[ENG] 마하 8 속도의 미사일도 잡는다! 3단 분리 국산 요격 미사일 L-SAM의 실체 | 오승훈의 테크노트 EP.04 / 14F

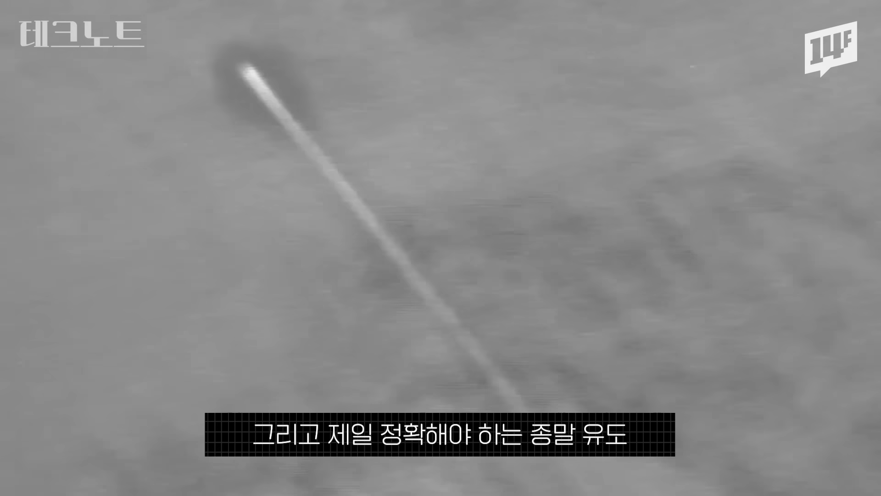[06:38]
그리고 제일 정확해야 하는 종말 유도, 이때는 이미지 적외선 영상 탐색기를 사용하는 것으로 알려져 있죠.
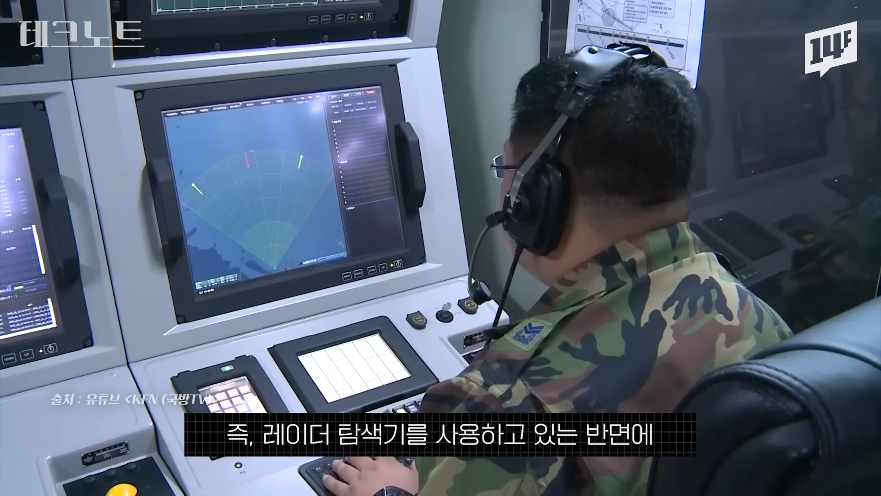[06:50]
즉 레이더 탐색기를 사용하고 있는 반면에 엘셈 ABM이 적외선 유도 방식을 선택한 여러 가지 이유가 있겠지만 가장 핵심인 두 가지 목표를 달성하기 위해서라고 합니다.